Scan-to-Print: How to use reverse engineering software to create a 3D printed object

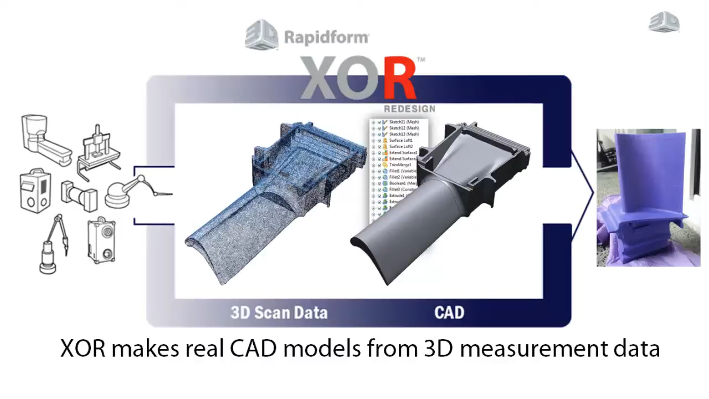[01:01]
It can be redesigned into a CAD-compatible file with RapidForm XOR and used with a 3D printer for the speedy creation of real-world parts. If a 3D printed part requires adjustments, a simple fix to the parametric file can have a new part created quickly and easily. XOR uses geometry information from scan data